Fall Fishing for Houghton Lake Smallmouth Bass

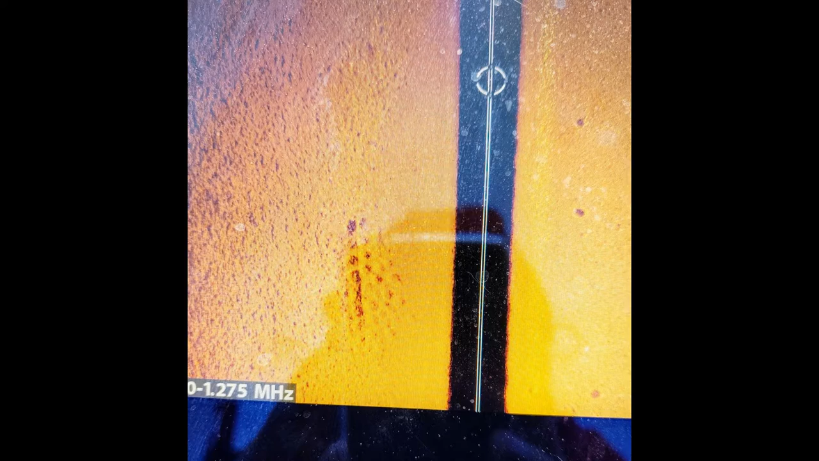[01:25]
I should say rock piles or shell beds and some really extreme wind we caught our fish that day on tubes and
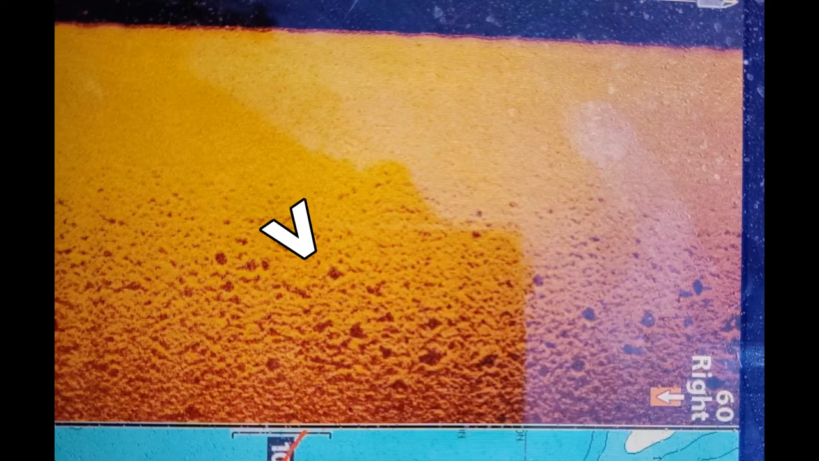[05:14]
all the fish we caught in this video were on rocks and shell beds that we had located with either side imaging or feeling a heavy tube along the bottom and noticing that something is hard down there and not soft because there's a lot of sand out there and a lot of sand grass